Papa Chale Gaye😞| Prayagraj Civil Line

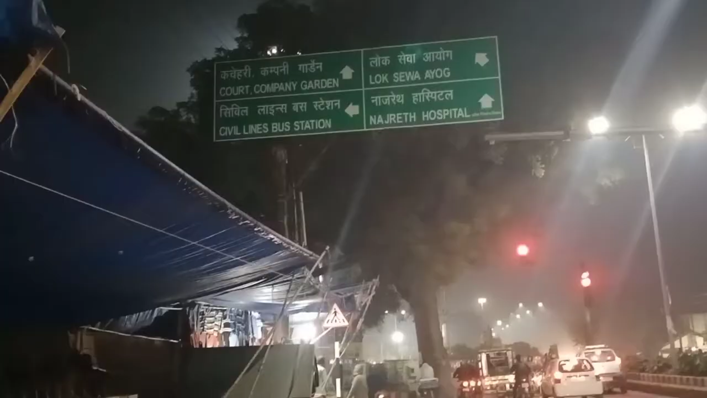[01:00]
कचहरी कंपनी का सिविल लाइन स्टैंड लोक निर्माण नाजरत हॉस्पिटल, ये डायरेक्शन दिया जाने के लिए।